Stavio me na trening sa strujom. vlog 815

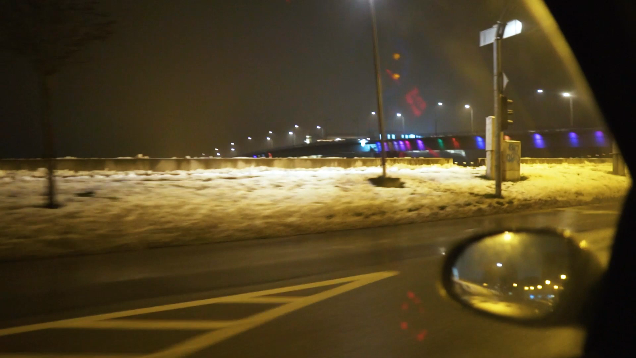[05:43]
Evo ljudi, dolazimo do dela dana kada se sve lomi. Sada je 2 sata i 10 minuta, tek sada idem kući. Evo, pružam vam lep pogled na Petrovaradinsku tvrđavu, koja jako lepo izgleda kada je ovako okićena. Uskoro nova godina, kraj ove godine. Idem kući da spakujem ovaj video i da spavam.